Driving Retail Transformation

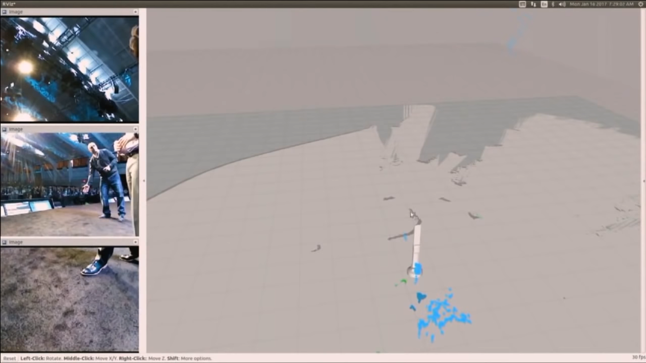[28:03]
including Intel's RealSense 3D camera, LiDAR, advanced IMU.
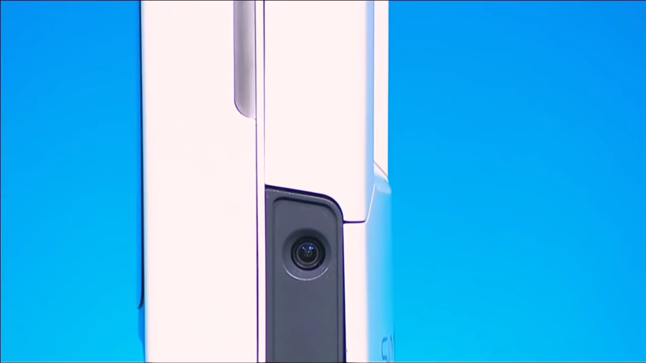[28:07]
And you can see here, you can see my silhouettes.
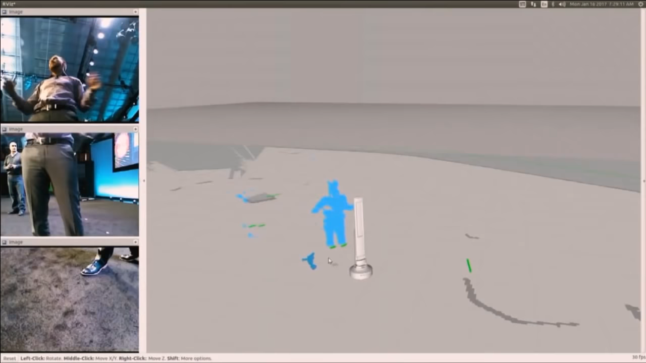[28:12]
So this allows us to clearly depict elements such as shopping carts, a case pack of product, a piece of clothing that may be on the ground,
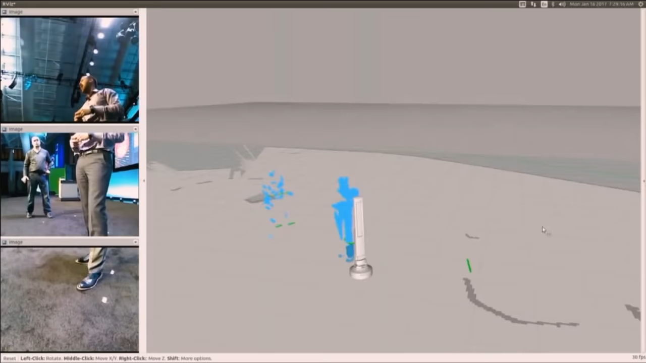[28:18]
et cetera, and allowing the robot to operate safely in the environment.